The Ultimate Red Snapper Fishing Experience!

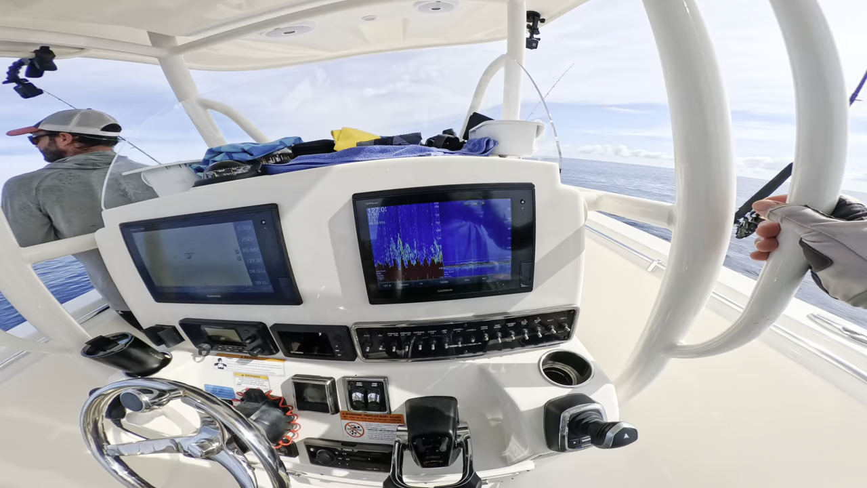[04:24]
Yeah. Spot number 3 doesn't look as good, but we'll see what happens. You ever have those spots where there's like almost very nothing little.